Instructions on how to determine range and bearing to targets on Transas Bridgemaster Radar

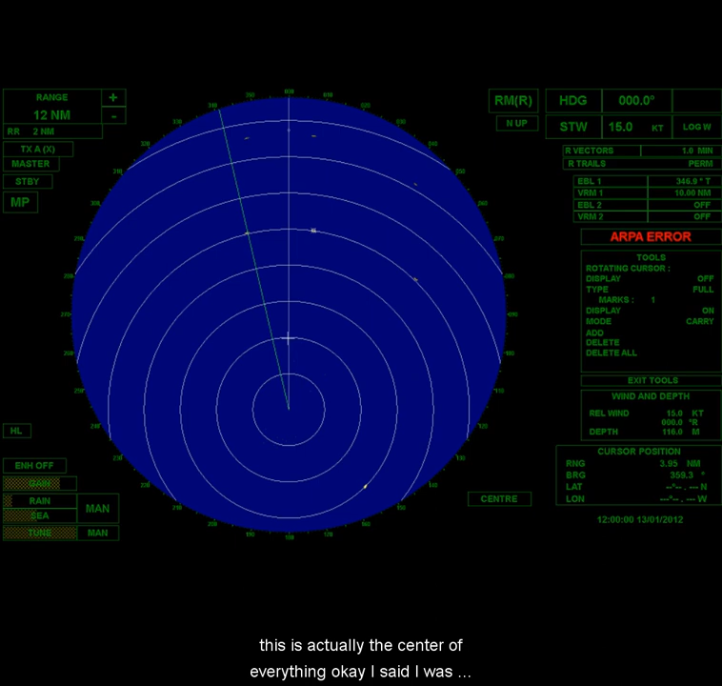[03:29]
So now this is two, four, six, eight, 10, 12, 14, 16. Okay. That's actually, if you look at the lower right corner, the cursor position, that's seven, six, that's about 17 miles.
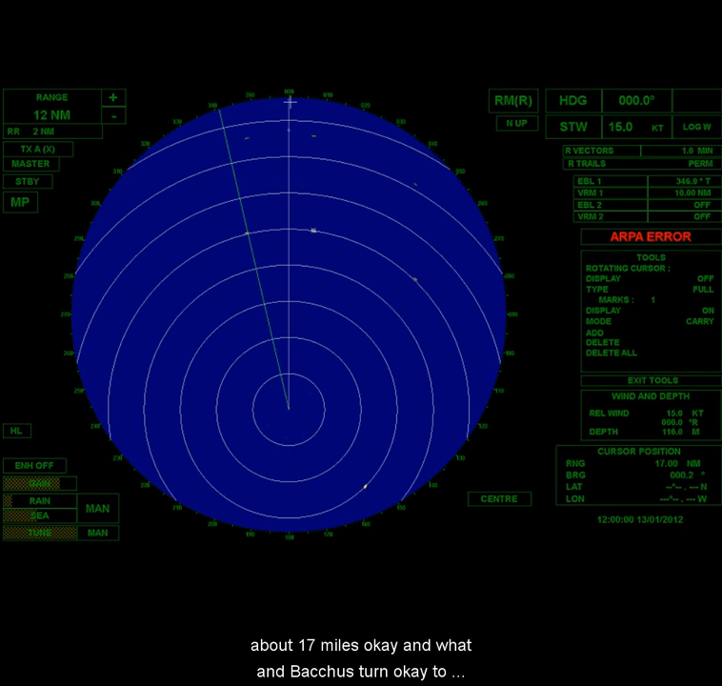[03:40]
Okay. And what, and back astern. Okay. Two, four, six. Okay. And I look over in the right hand corner, the cursor position, you can see the numbers wiggling a little bit.
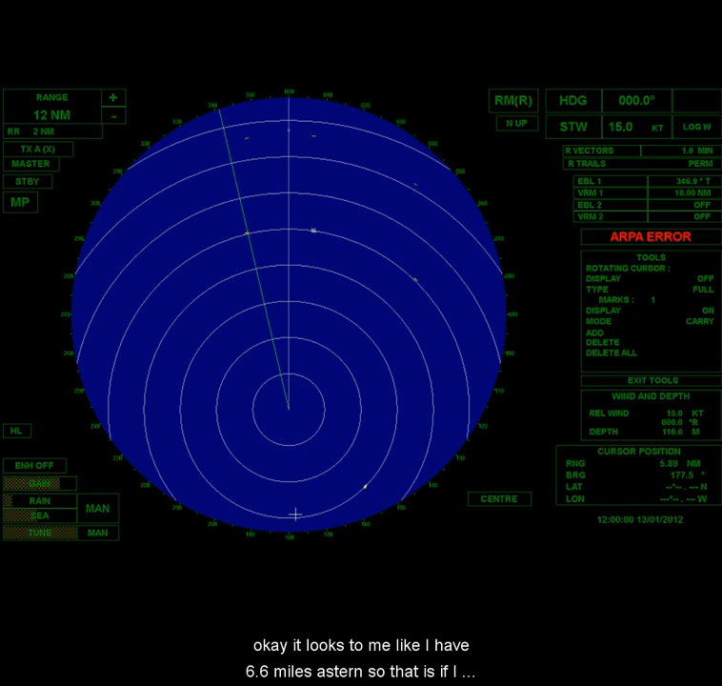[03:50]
Okay. It looks to me like I have 6.6 miles astern. So that is a max view, center view. If I click on center, it goes back to center again.
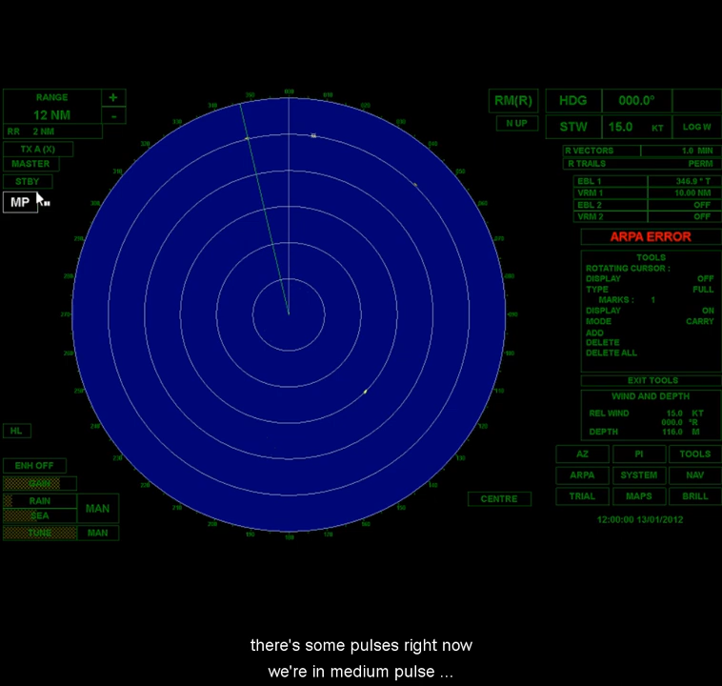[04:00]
Over here, there's some pulses. Right now we're in medium pulse. There's short pulse, long pulse, medium pulse. We'll talk about this quite a bit in the lecture. You usually have two options.
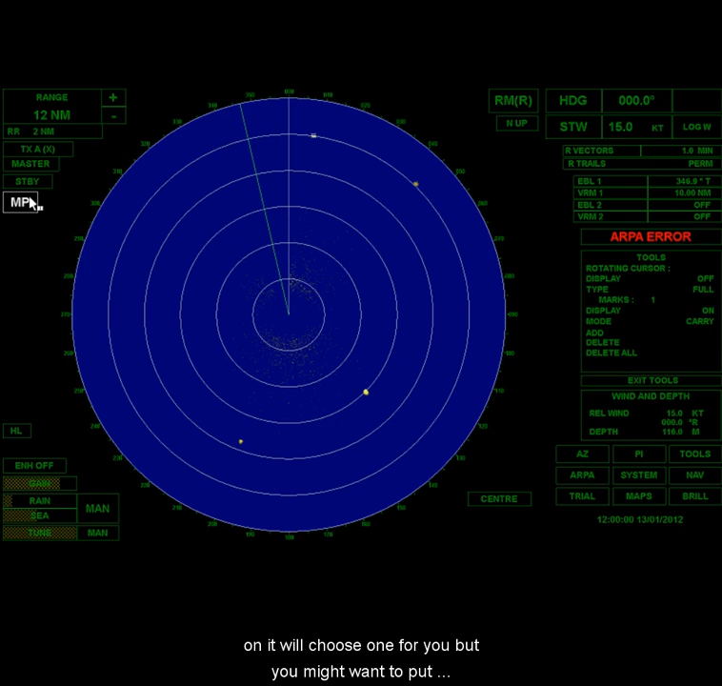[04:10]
Typically when you put the radar on, it'll choose one for you, but you might want to choose a different one under some circumstances. So that's what that is.
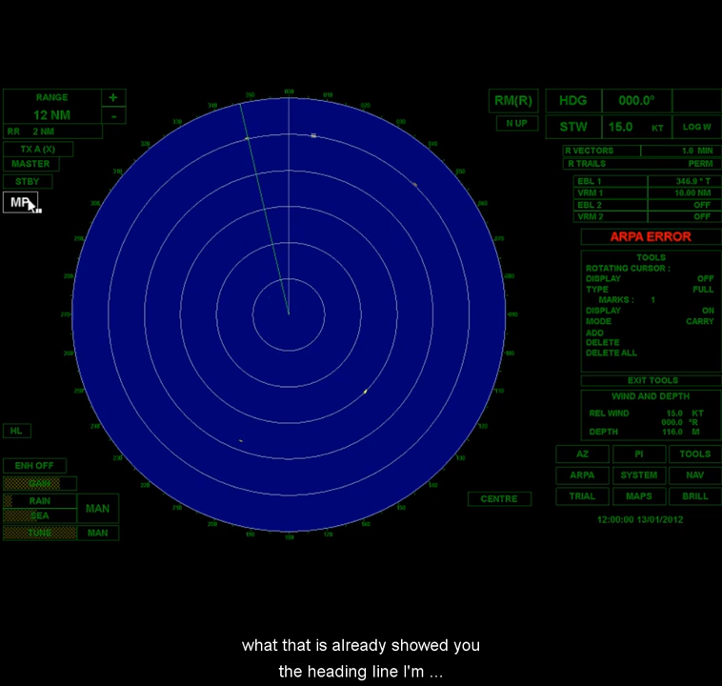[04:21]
I already showed you the heading line. I'm going to turn these rings off again to clear up the clutter on the screen. I'm actually going to turn EBL off and VRM off too. Okay.
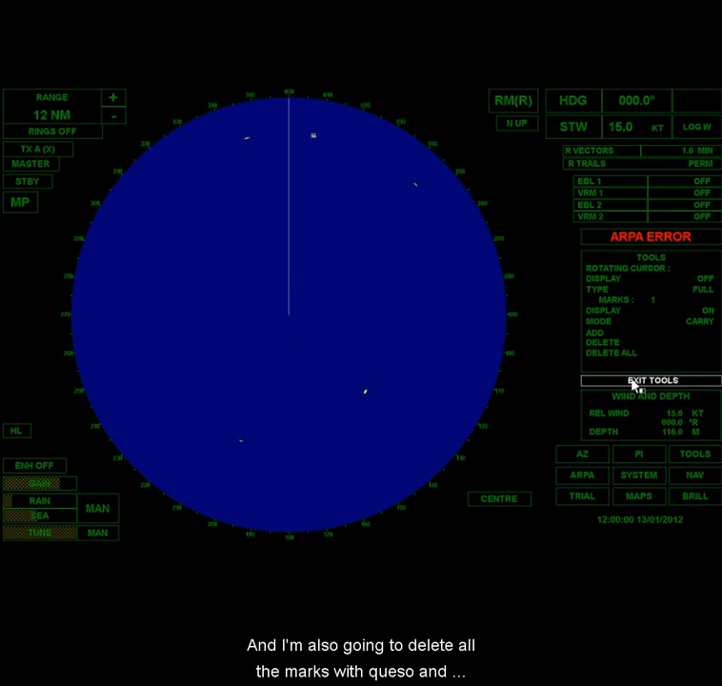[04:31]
And I'm also going to delete all the marks. Okay. So, and now I want to show you this other thing. This is enhance. Okay. And this is a feature where if I turn it on, just look at these targets here. See all, they all got bigger all of a sudden. And what this is doing is essentially it's adjusting on the radar screen itself.
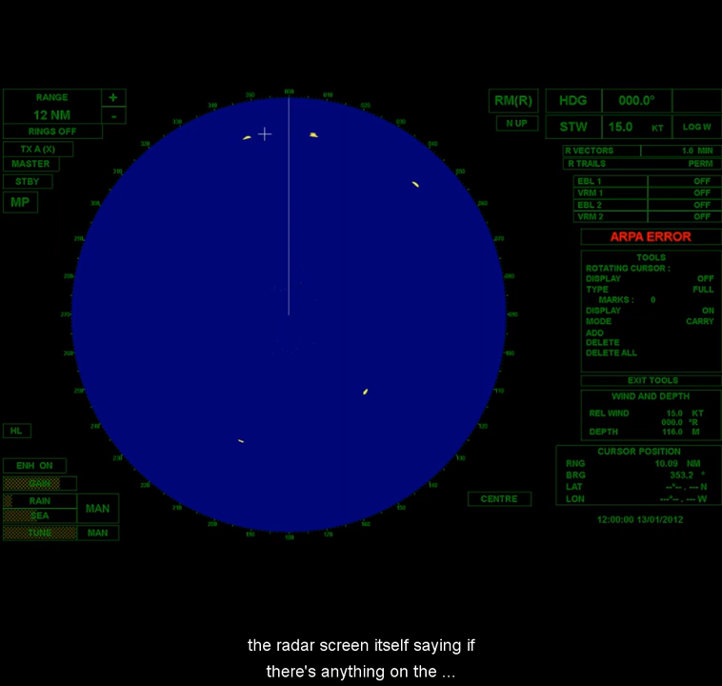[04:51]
It's saying if there's anything on the radar screen that's being projected right now, make it bolder. Okay. So it's just a way of taking targets and making them larger. But you can see when you do that, it smushes them a little.
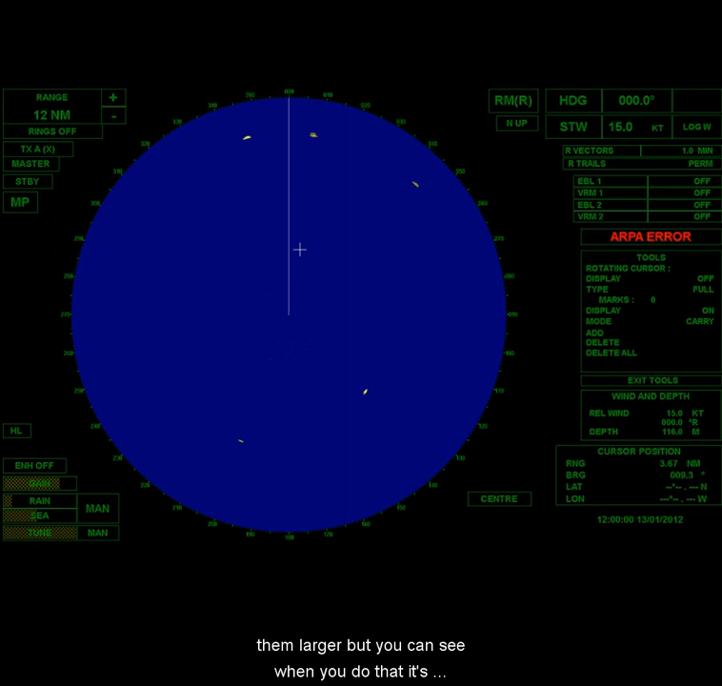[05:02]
It smudges them a little bit. Okay. So when you're, yeah, smudging isn't a very good word.
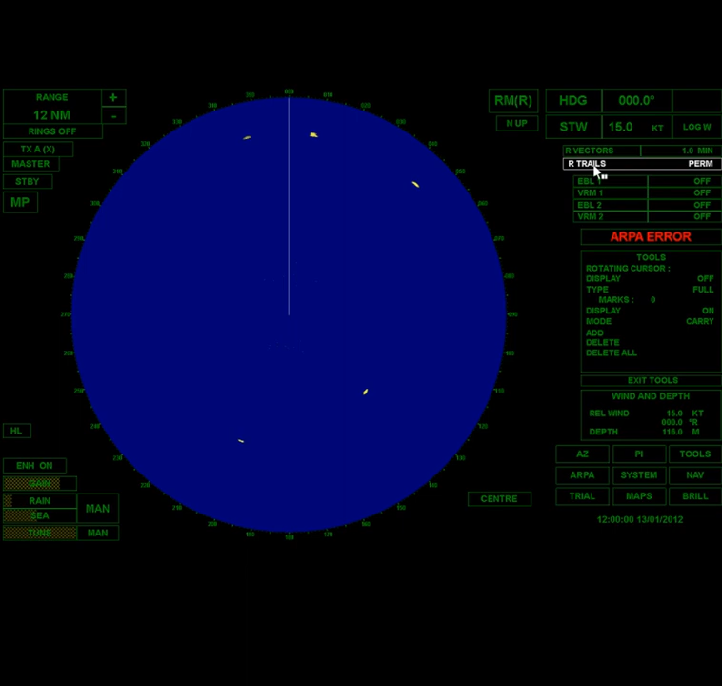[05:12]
It accentuates, it exaggerates the return. Okay. And so that would make a weak target
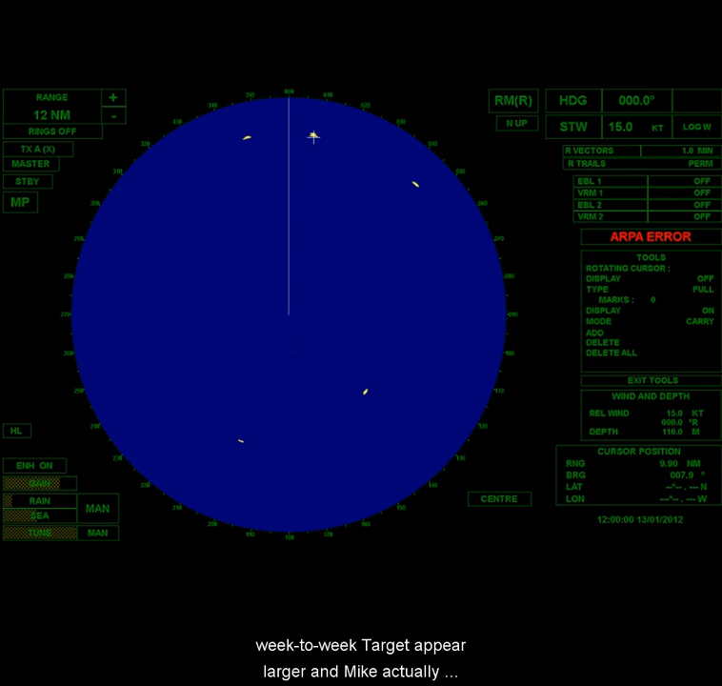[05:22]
appear larger and might actually attract your attention.